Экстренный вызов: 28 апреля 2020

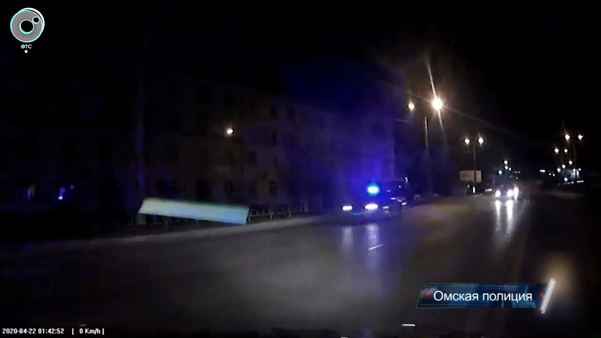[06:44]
В Омске ночному экипажу ДПС также пришлось преследовать нарушителя. Когда иномарку все-таки остановили, выяснилась причина такой спешки.